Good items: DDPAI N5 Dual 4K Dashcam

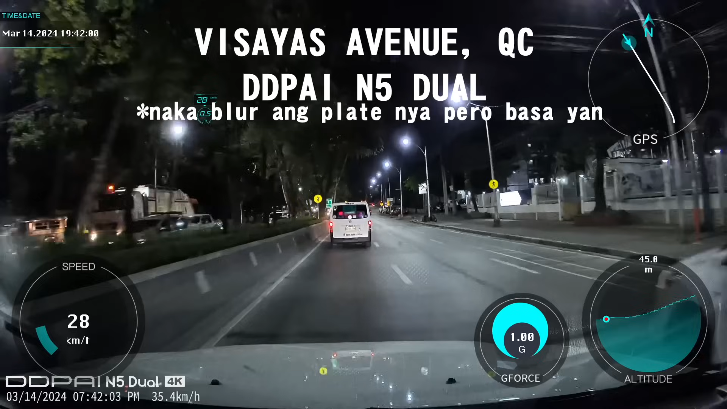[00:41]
malinaw na malinaw sa gabi Di katulad ng ibang dashcam dyan na sa umaga lang malinaw tapos sa gabi,